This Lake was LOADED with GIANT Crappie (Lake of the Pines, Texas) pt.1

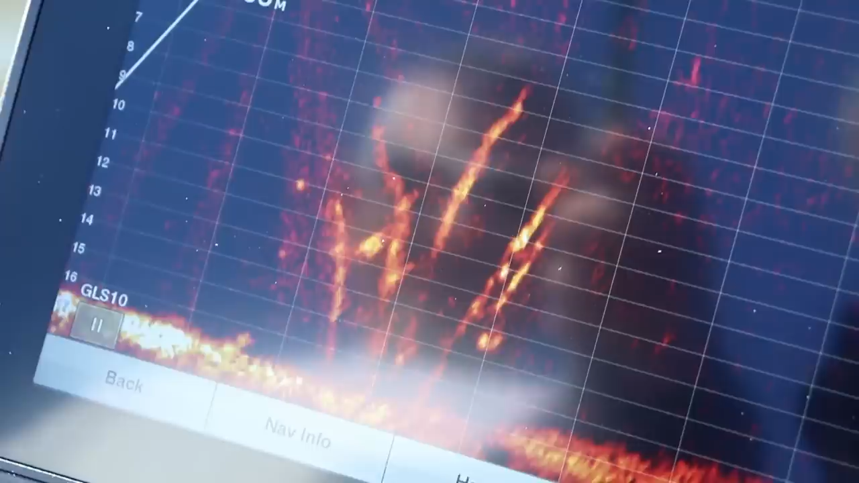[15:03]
that's a big fish too that's what a two pound plus crappie looks like on a live scope right there ladies and gentlemen
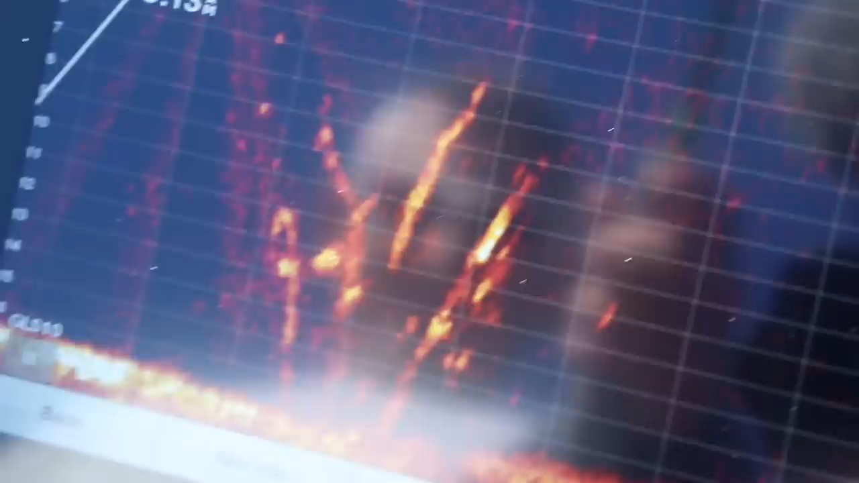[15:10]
that's a big fish davis what's up get out